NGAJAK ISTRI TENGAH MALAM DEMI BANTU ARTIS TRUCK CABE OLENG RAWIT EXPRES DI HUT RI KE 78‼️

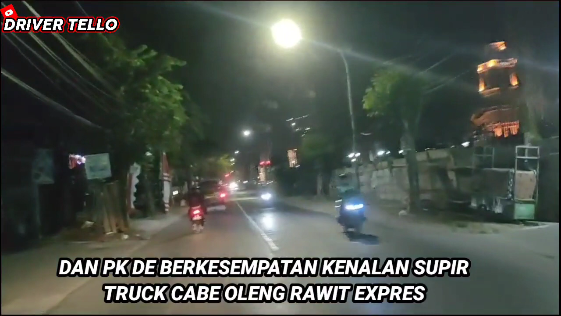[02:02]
Katanya temannya Sam Gubron ya. Raja Oleng.
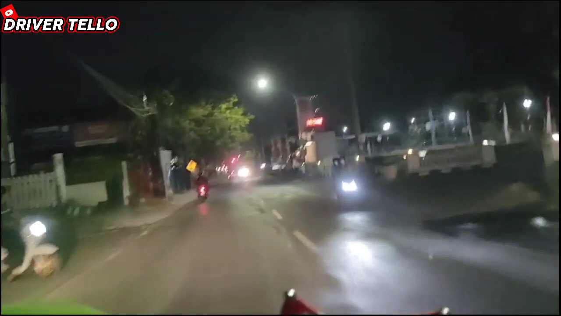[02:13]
Ini tadi aja Pak Dedelo dikirimin video truknya yang saya pakai mau pok ini Oleng ternyata. Biarpun polosan tapi oleng parah. Mudah-mudahan berjalan dengan lancar. Ini udah setengah satuan ya, ditemani dengan sang istri tercinta menemani.